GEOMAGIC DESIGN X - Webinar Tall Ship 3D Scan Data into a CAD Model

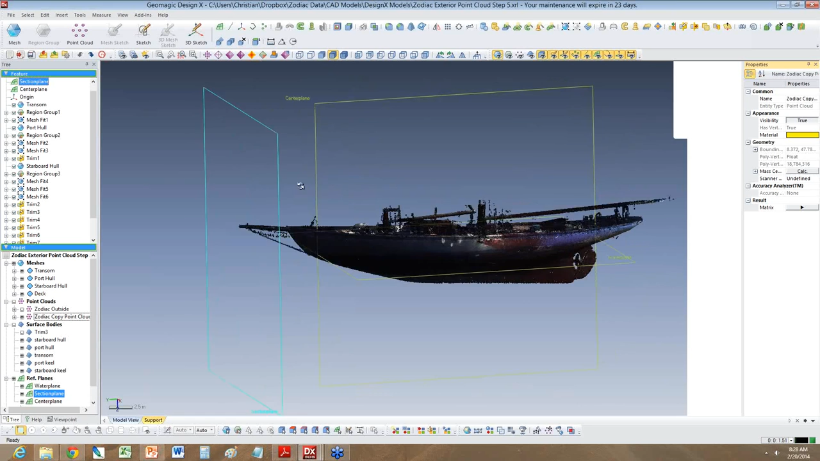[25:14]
And then the last one I created is a section plane and I put that section plane right at the front of the boat and later you will use this to use multiple copies of that to create section line, but I'm jumping ahead of myself.
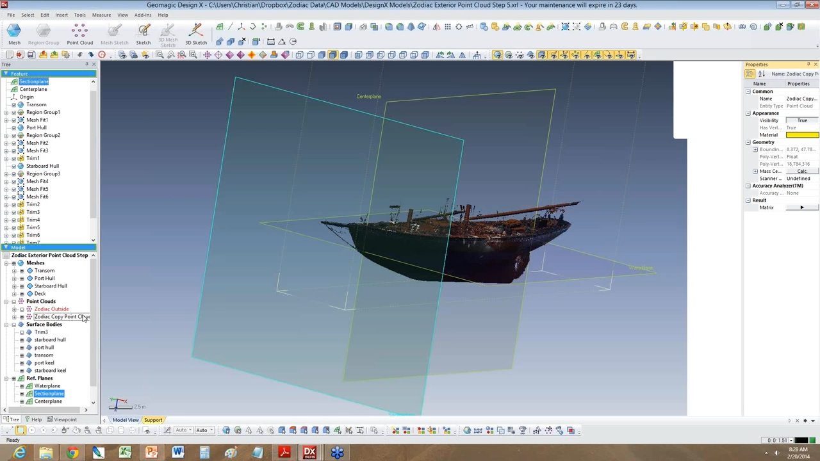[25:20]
So let's go back to the mesh and so now how do you work with this mesh? Well, the first thing is I did is I actually had to split the mesh into smaller pieces because the set
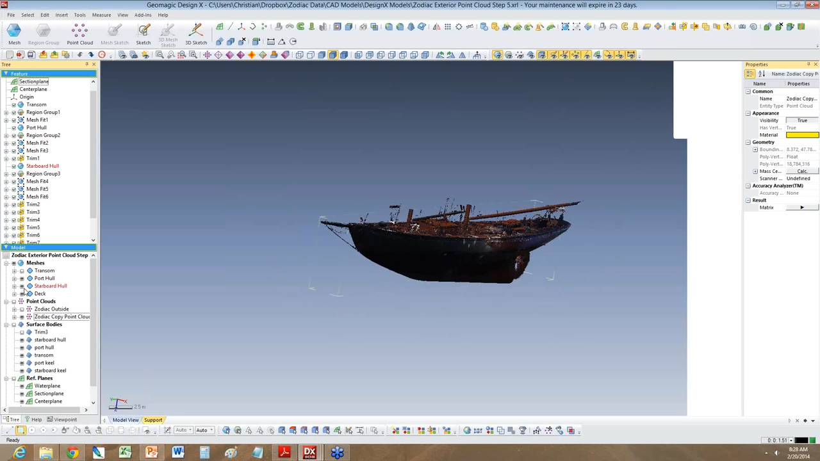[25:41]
of data was just too much and then things start slowing down so you don't want to work with too much data and so the ones you want to work on so you will break this down.
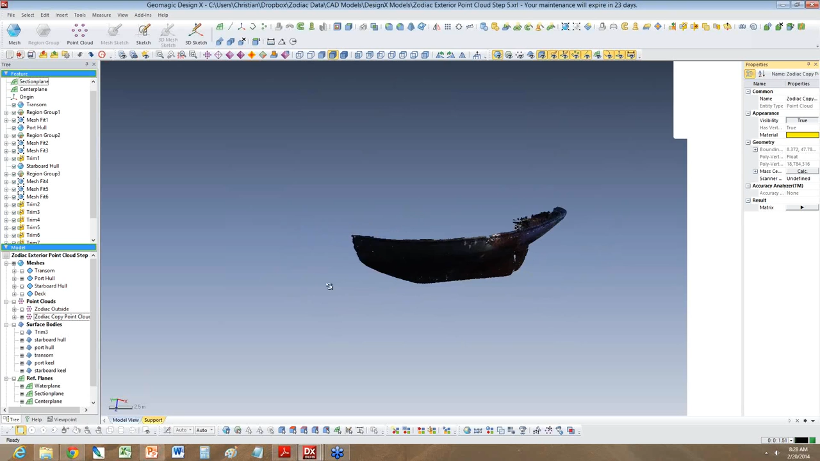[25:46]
So here in this case, let me show the, what I've done is I'm actually
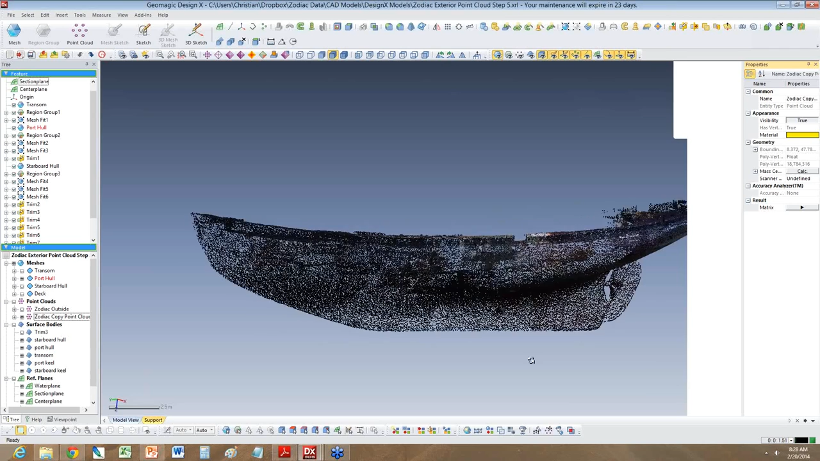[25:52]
have a mesh just for the port hull and when you now go and zoom in, you will notice here's a big giant hole. Well, that's, and here's two other small ones. This hole I did not close because it's part of the engine exhaust, which you saw in the picture earlier from Ross,
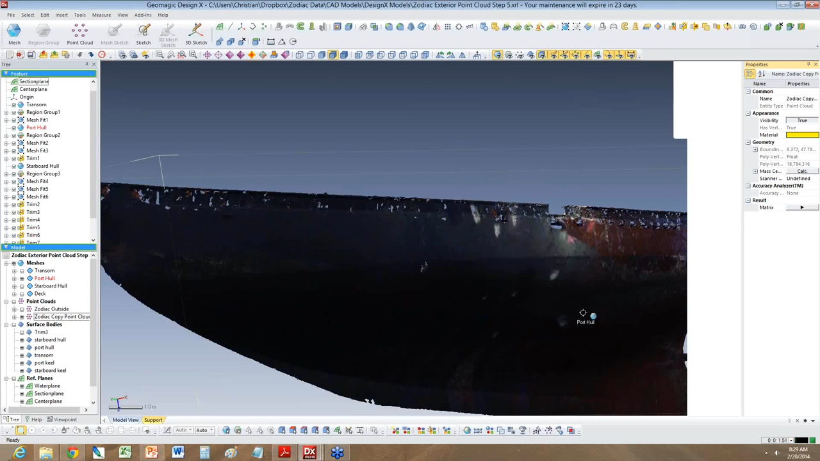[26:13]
but what I did on this mesh is I did already fill all the holes which were down here from the supports.
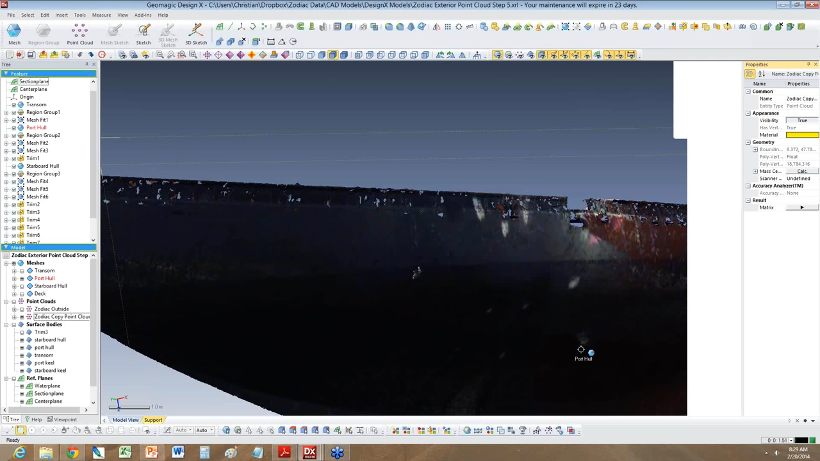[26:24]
And the software has, you know, mesh editing tools which are really simple so you use, one says fill hole, so you select it and the software will fill that hole with the mesh. In any case, so cleaning up the mesh is the next step of this process and this takes some time.
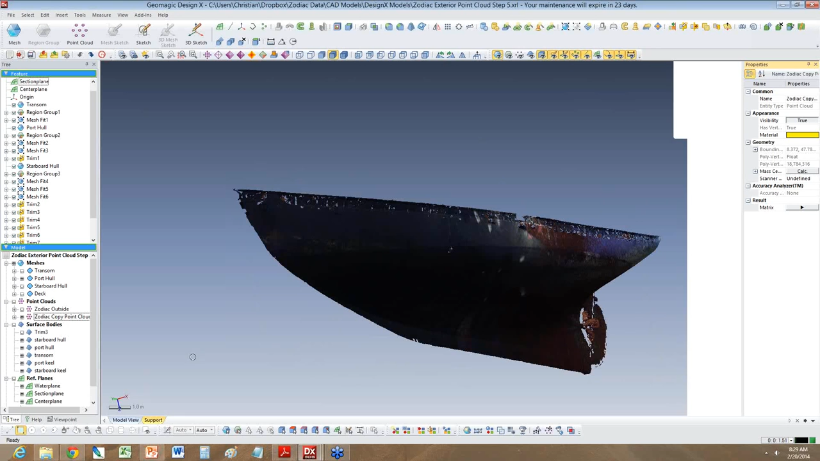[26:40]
However, once you're done with cleaning the mesh, then the next step is to actually start identifying regions on the mesh. Okay? And that's another very important feature in the software which basically now colors mesh areas of similar curvature. Okay? And in this case,
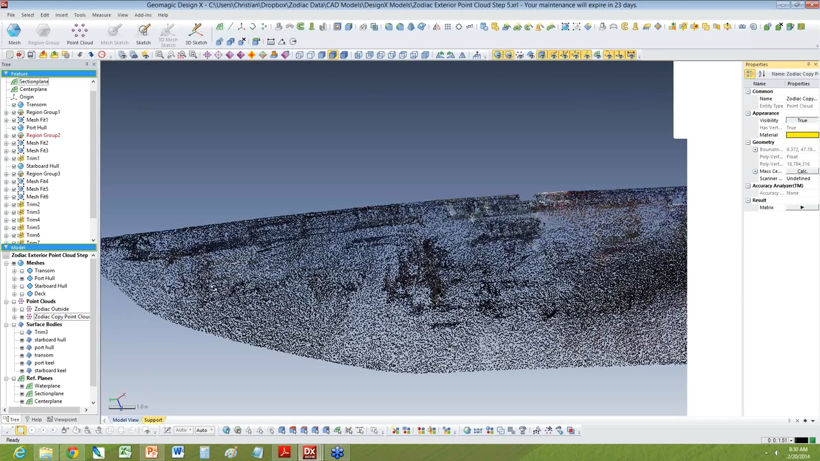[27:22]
you can also manipulate these regions by, you know, selecting them and combining them. And so what I've done after this mesh process, after this region process was done, I actually had to go back in and add, combine a whole bunch of these regions so that they are part of one.
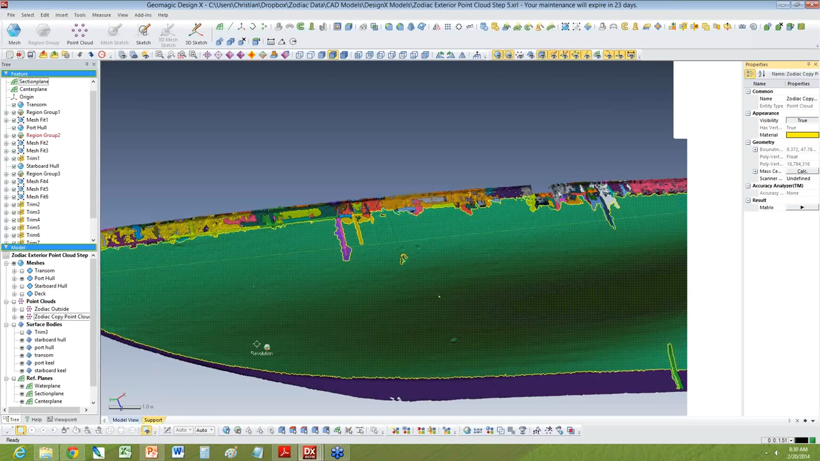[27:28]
So, for example, here is one that I forgot to add,
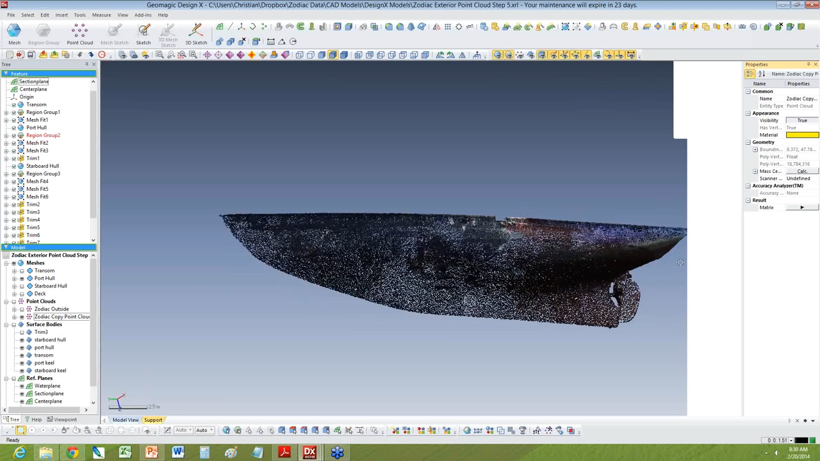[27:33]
so like this little orange section down here should actually be part of the green one. However, in this case, you know, it's really not that important. Now, when you look at it, you will notice that there's actually two distinct regions. One is the surface of the hull, which is this one. And then down here, this other color one is actually a plain surface, which is the keel. And if you remember the picture from the hull, that area is actually, you know, a very straight line. It's not a freeform surface just like the hull.
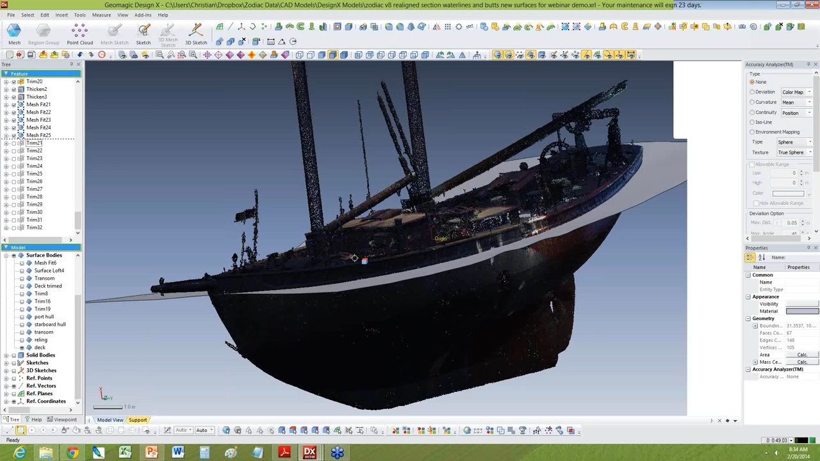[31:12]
So the software generates a surface.
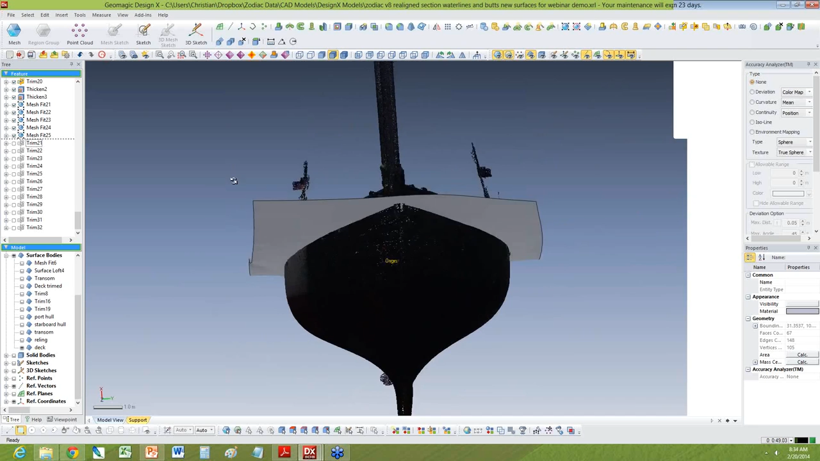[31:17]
And as you can see, that surface has a curvature from front to back.